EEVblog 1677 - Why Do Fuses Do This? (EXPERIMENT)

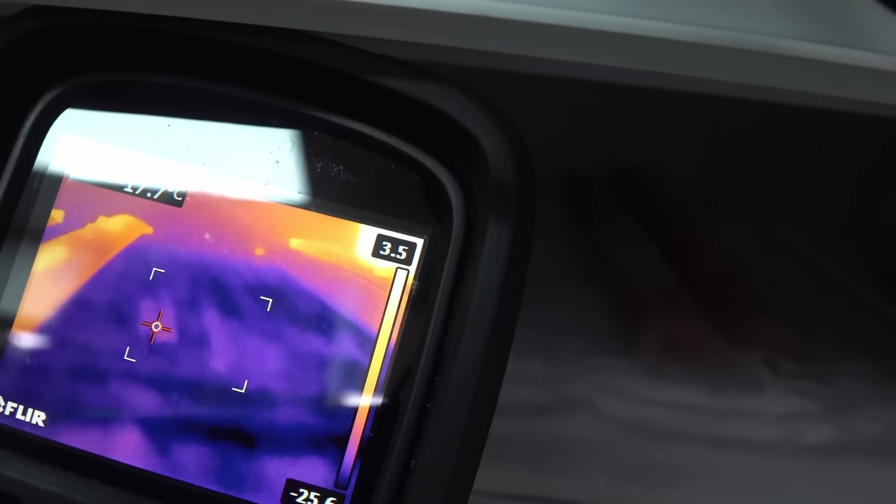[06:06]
You can just see the outline in there. So, they've gotten to the temperature of the freezer. Minus 15, minus 17, whatever.
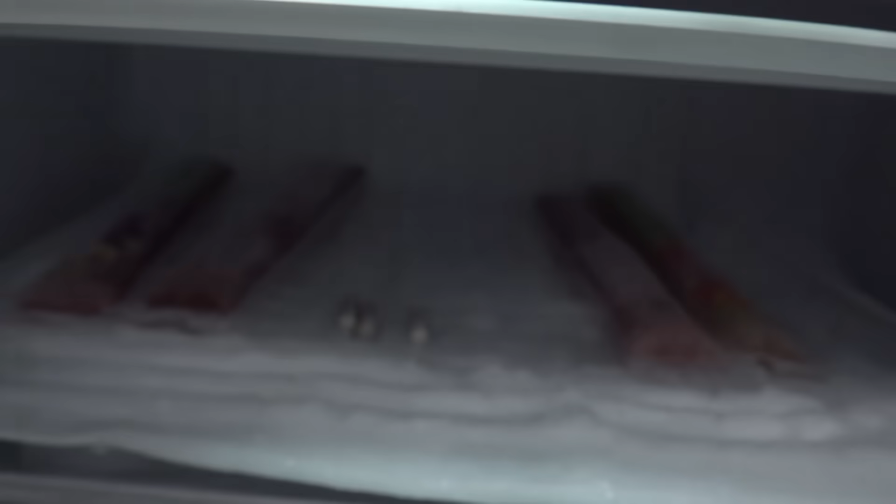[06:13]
Anyway, we've thermally shocked those little suckers. Let's test them. Don't know if you can see that, but they're a little bit frosty.
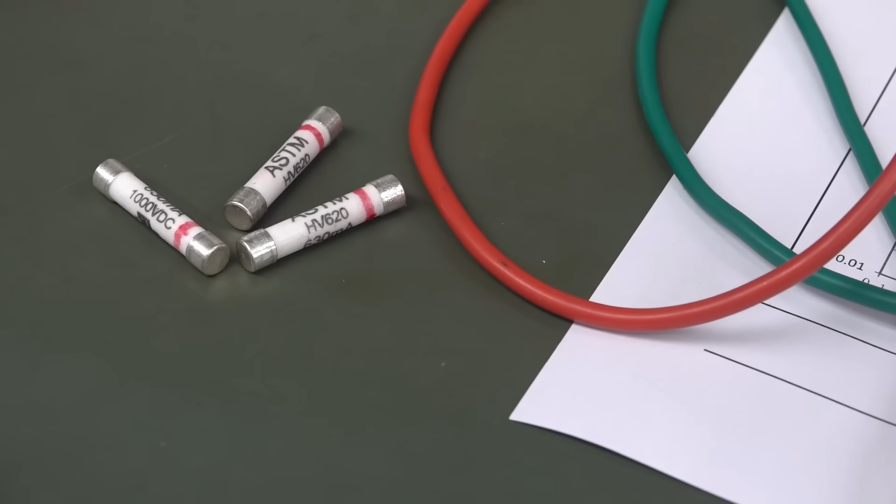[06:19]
But, yeah, like they don't have to stay cold like that. But, yeah, they're still at...
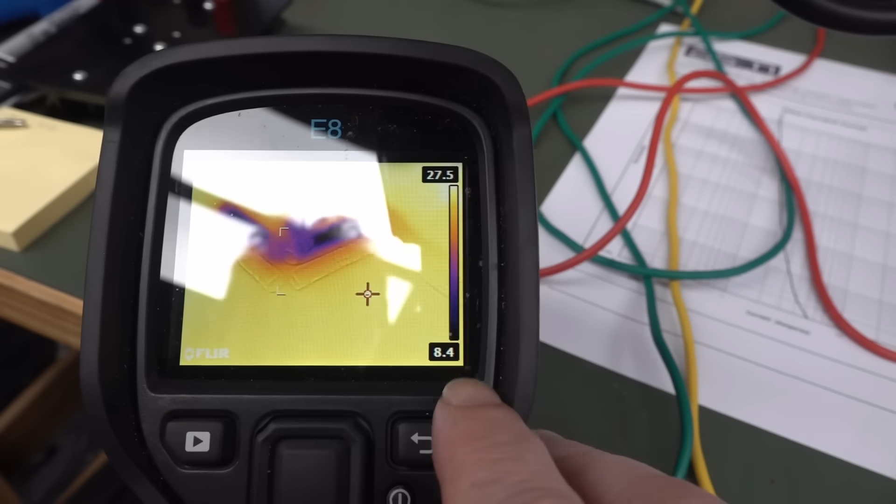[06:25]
Anyway, you can see that the minimum, 8 degrees there. So, they've come back pretty quick.